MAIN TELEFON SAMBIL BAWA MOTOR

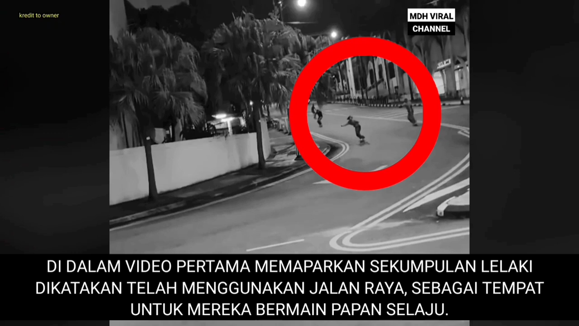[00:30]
sekumpulan lelaki dikatakan telah menggunakan jalan raya sebagai tempat untuk mereka bermain papan selaju. Iarpun tidak berlaku kemalangan, namun tindakan kumpulan ini hampir membahayakan nyawa seorang penunggang motosikal.